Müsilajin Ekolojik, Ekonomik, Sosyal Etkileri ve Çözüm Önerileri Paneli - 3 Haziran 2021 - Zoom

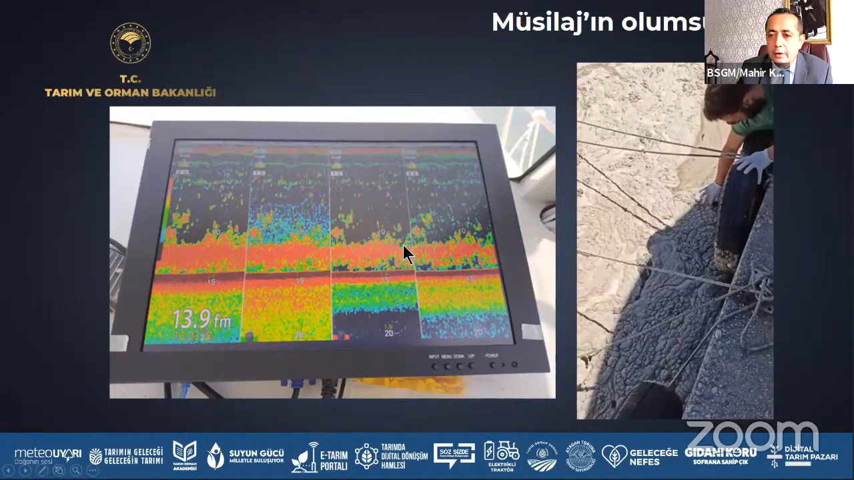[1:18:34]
o boyutlarda gibi bir etkiye sahip. Ya da balık sürüsü gibi görüldüğünü söyleniyor. Atlıyorlar, müsilajla doluyor ağları. Yine bu videoda göründüğü gibi maalesef müsilajın solungaçlara, balıklara etkisi,
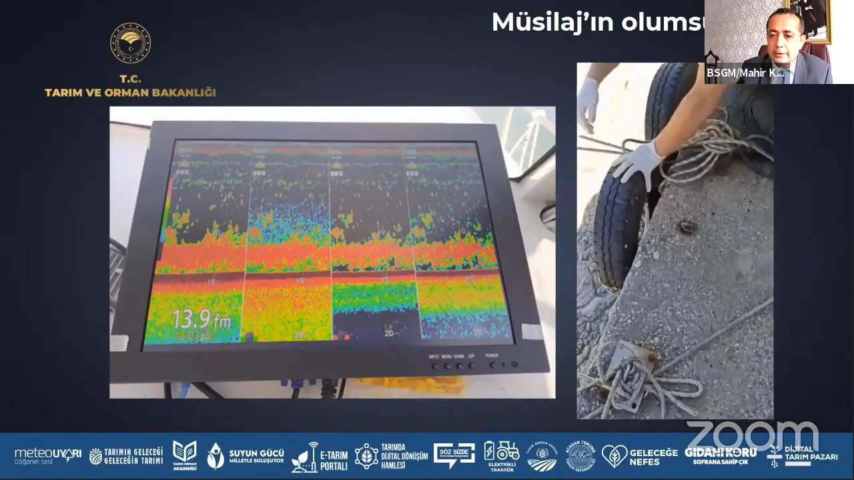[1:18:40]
sadece balıklara değil yengeçlere, ekosistemde ne varsa ağır derecede etkilediği herkes tarafından bilinen,